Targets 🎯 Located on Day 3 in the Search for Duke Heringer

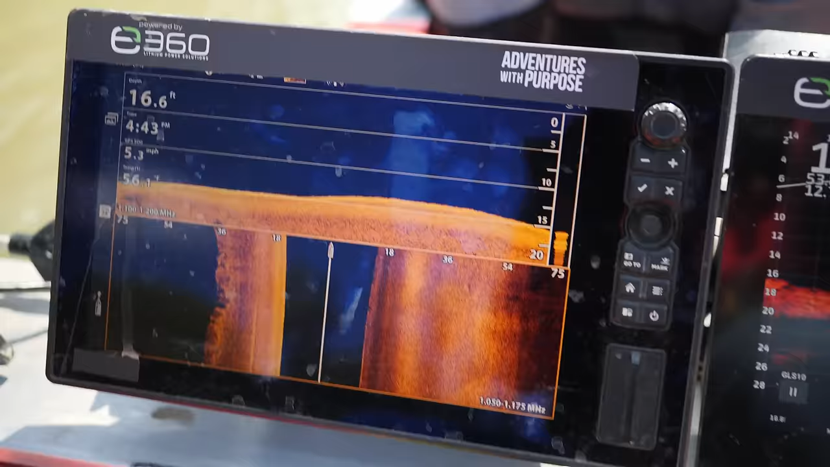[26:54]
On screen: depth 16.6 ft, speed 5.3 mph
The first thing I'm looking at, when I say it's a clean bottom, I don't have any big rocks or anything like big outcroppings or anything.
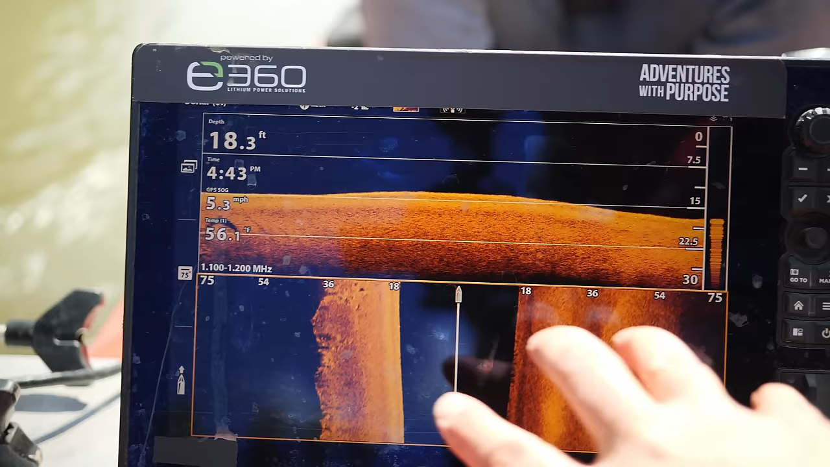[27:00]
On screen: depth 18.3 ft, water 56.1°F, speed 5.3 mph
It's nice and clean and smooth.
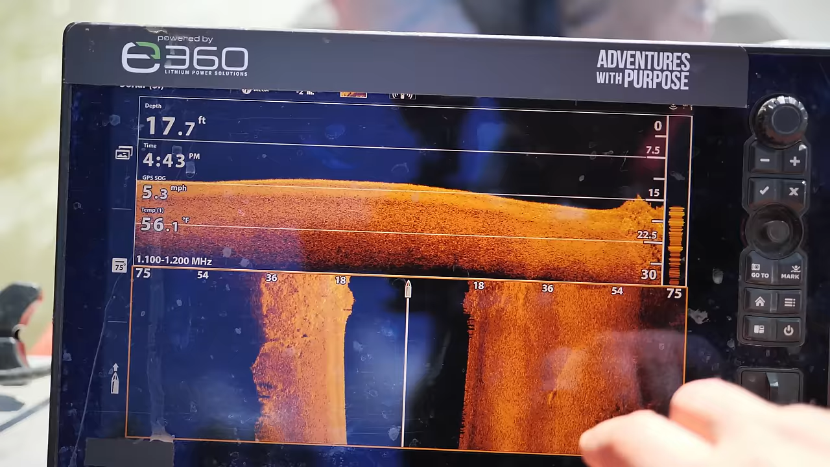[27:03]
On screen: depth 17.7 ft, water 56.1°F, speed 5.3 mph
That's not smooth, but that's where the pipe was at right there. So when I see something like that pop up, I'm able to be like, all right, that's piping.
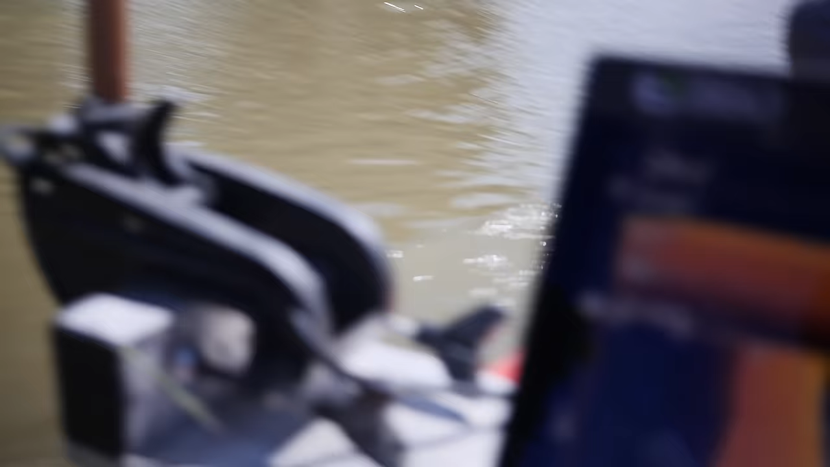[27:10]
So when I'm talking about smooth, nice and clean, real easy reading, and this one here is down imaging.
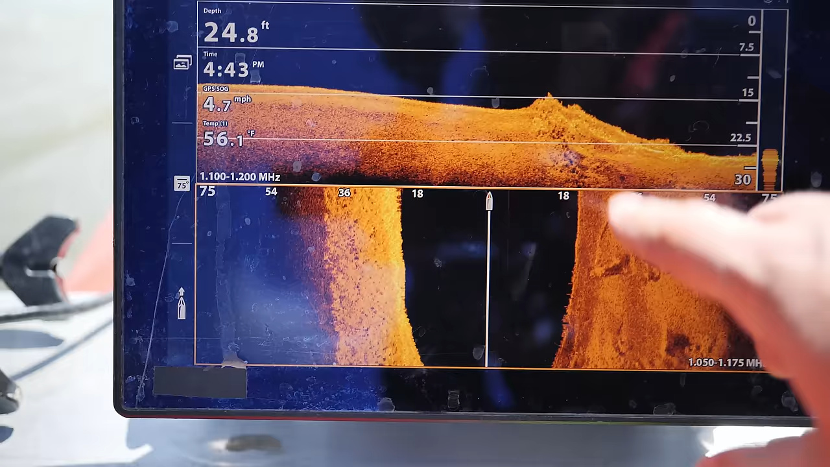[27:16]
On screen: depth 24.8 ft, water 56.1°F, speed 4.7 mph
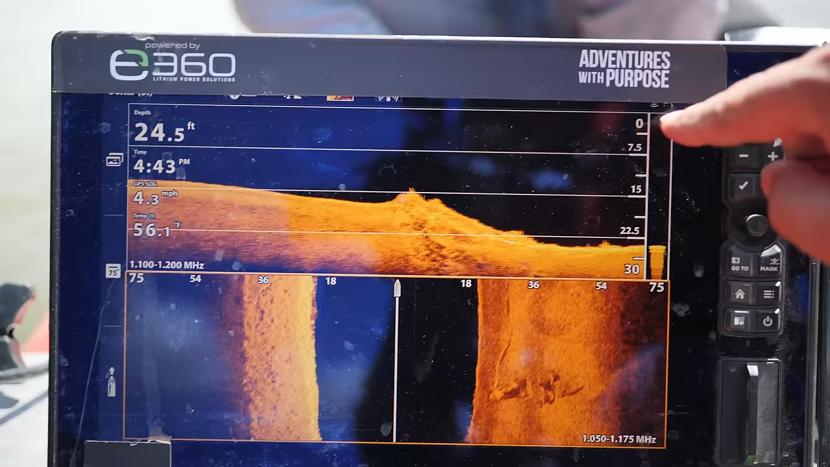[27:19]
On screen: depth 24.5 ft, water 56.1°F, speed 4.3 mph
So you go from zero, so this is my grid line, and this is automatically adjust.
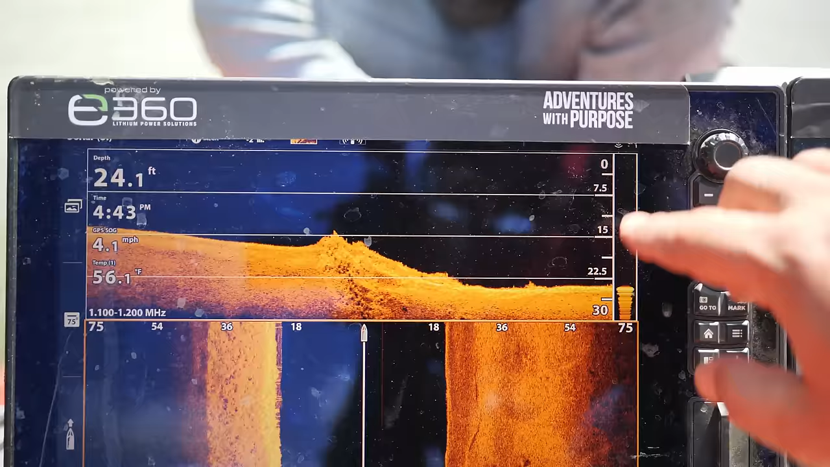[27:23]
On screen: depth 24.1 ft, water 56.1°F, speed 4.1 mph
So from 0 to 22 feet matches your depth over here. I normally run about 36 to 40 feet out from shore,
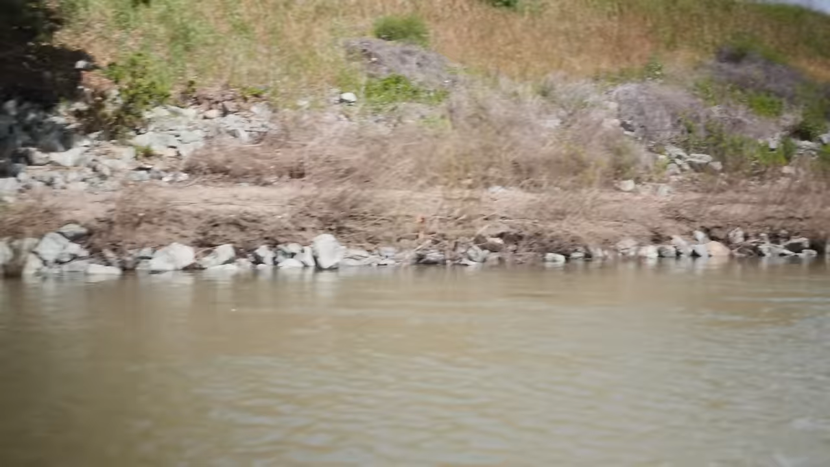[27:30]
and the way that I look and gauge that is on my side imaging.
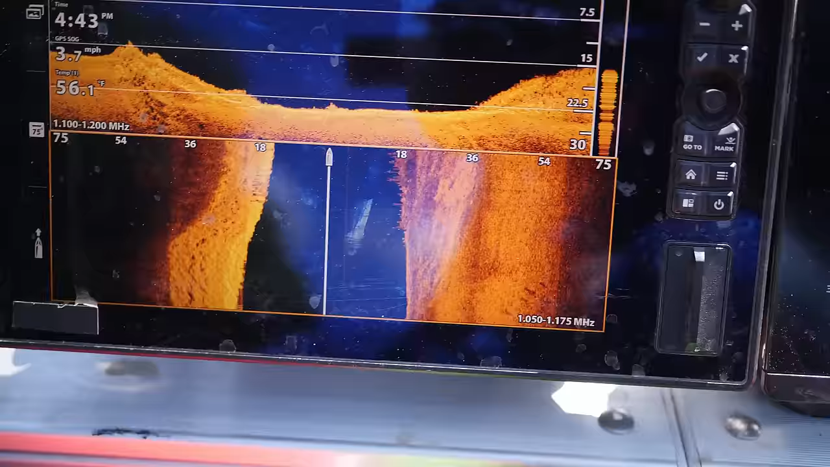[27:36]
On screen: water 56.1°F, speed 3.7 mph
I usually cast 75 feet to the left and 75 feet to the right. Again, anything that is black is water column, and I'm looking for anomalies like this.
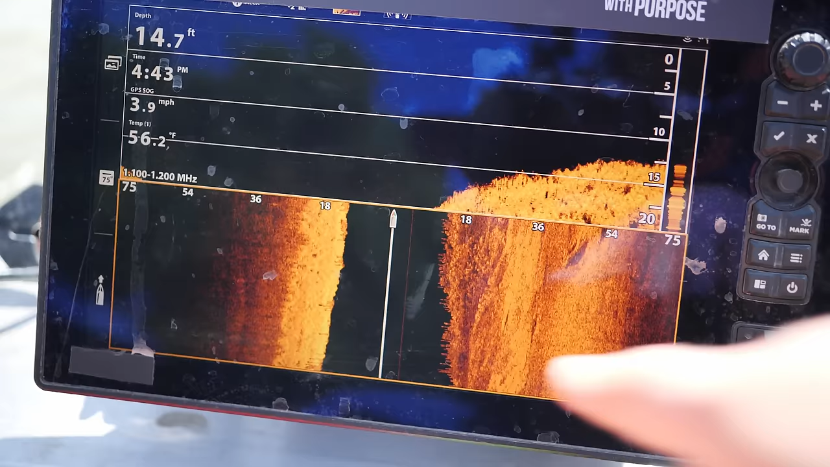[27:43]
On screen: depth 14.7 ft, water 56.2°F, speed 3.9 mph
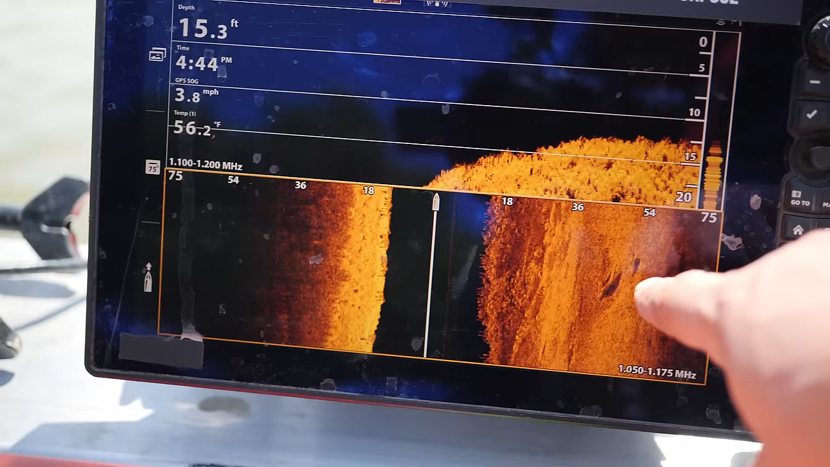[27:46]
On screen: depth 15.3 ft, water 56.2°F, speed 3.8 mph
Now that's a little bit smaller, not quite the size of a car,
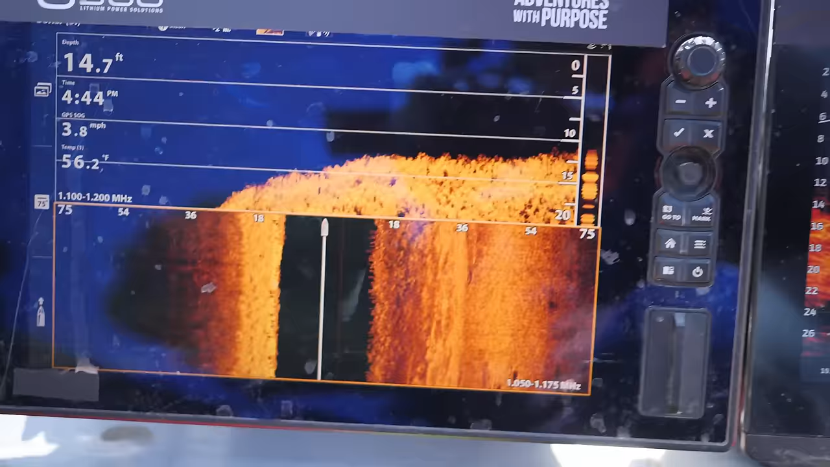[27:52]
On screen: depth 14.7 ft, water 56.2°F, speed 3.8 mph
but we can flash back to what cars look like from previous days, and hopefully today we'll be able to find you another car.
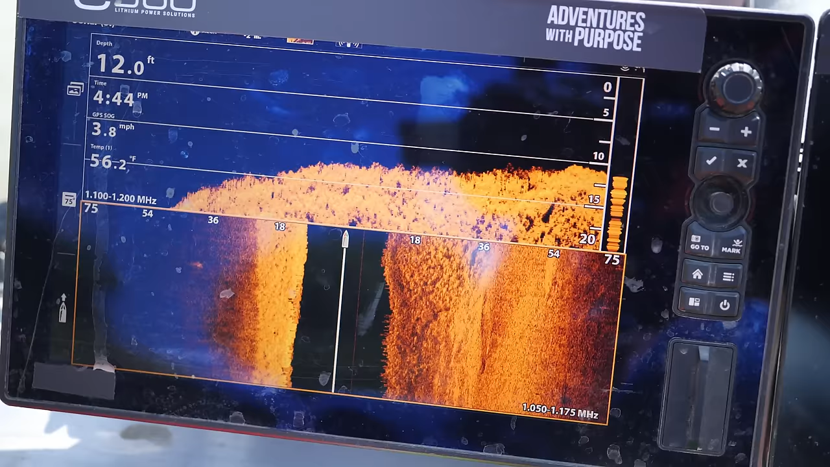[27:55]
On screen: depth 12.0 ft, water 56.2°F, speed 3.8 mph
Over here, so this is a picture in time, so if I need to scroll back and I need to zoom in on something, I can do so,
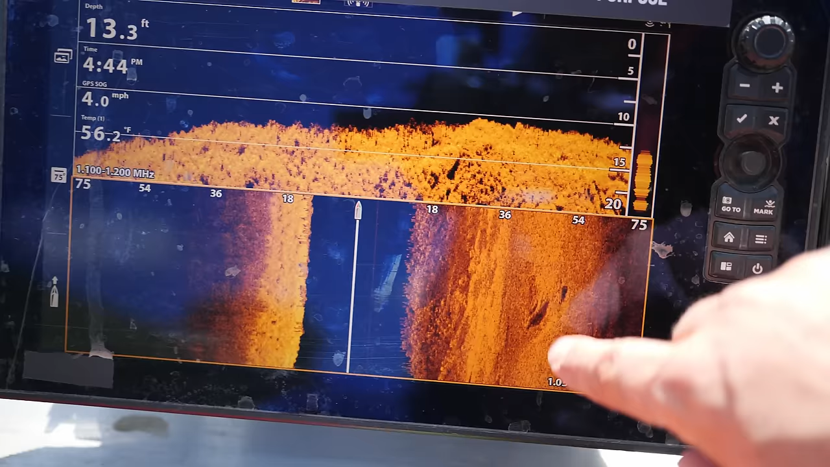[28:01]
On screen: depth 13.3 ft, water 56.2°F, speed 4.0 mph
and I can just be like, all right, that's not a car, or it is a car. And then that usually says, all right, I need to move over 35 feet,
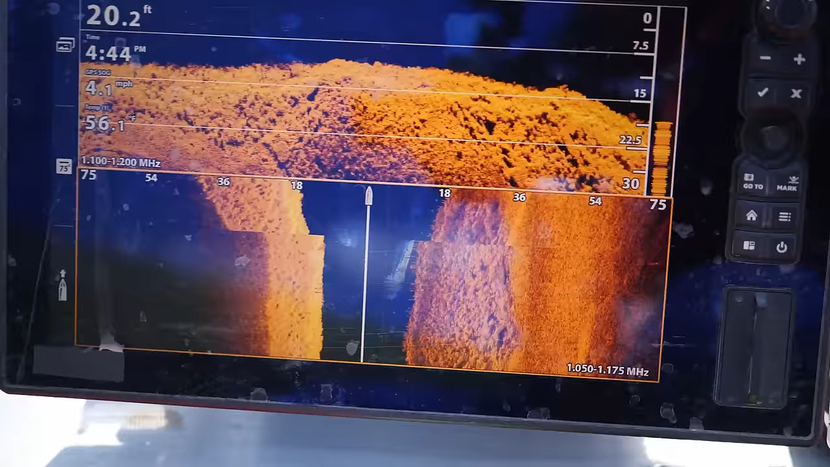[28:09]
On screen: depth 20.2 ft, water 56.1°F, speed 4.1 mph
and then really pinpoint it with my live scope. Now my live scope over here is whatever is happening in real time.
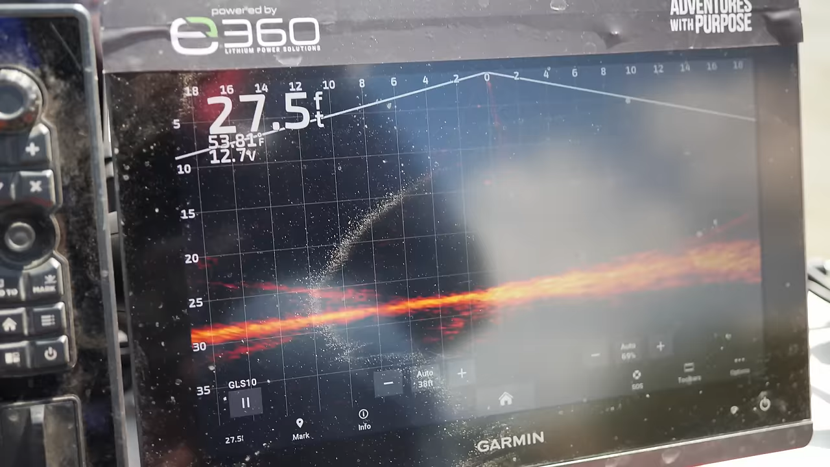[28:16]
On screen: depth 27.5 ft
So if a fish swims by, like this fish that's swimming, I can see a little fish swimming by.
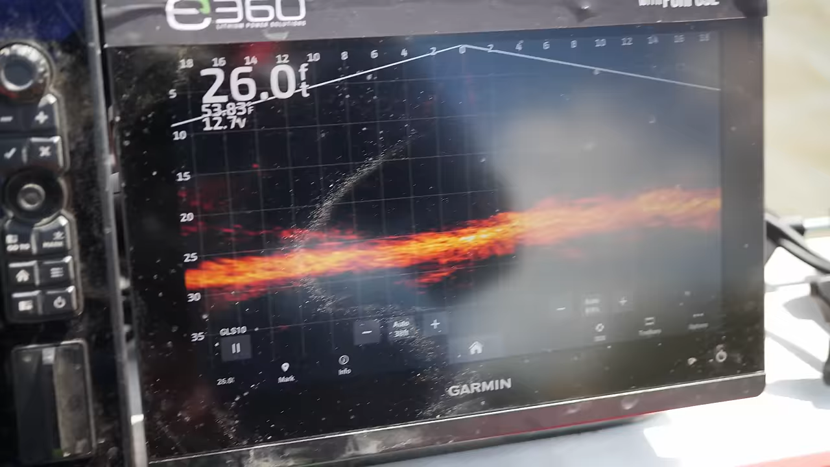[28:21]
On screen: depth 26.0 ft
So when we do get over a vehicle, we'll give you an example right here,
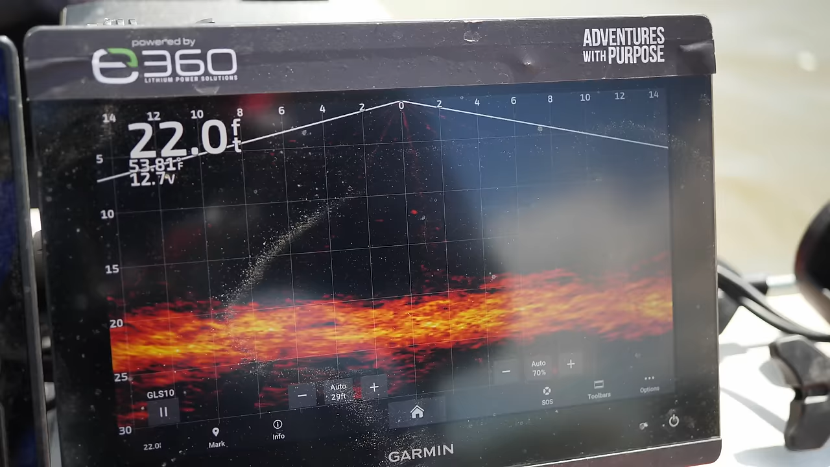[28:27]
On screen: depth 22.0 ft
you can actually see what a vehicle looks like in real time on sonar right here.
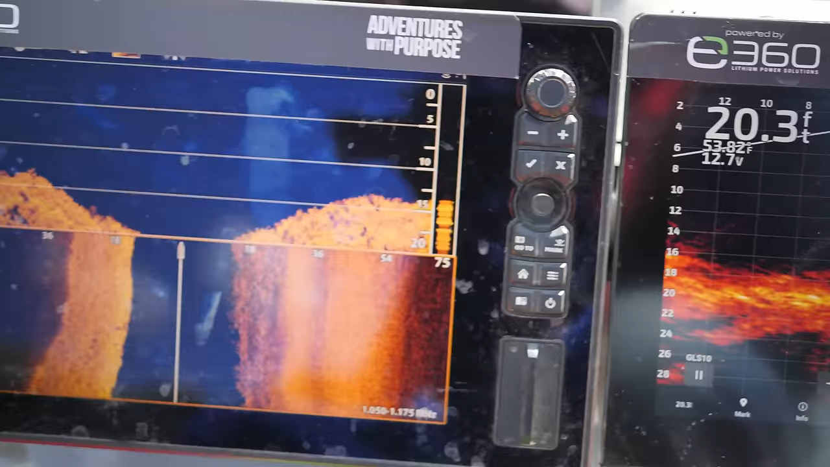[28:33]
On screen: depth 20.3 ft
And that is a quick down and dirty overview for you as to what we're looking at and some of the terminology that we use from live scope, down imaging, side imaging, picture in time, live.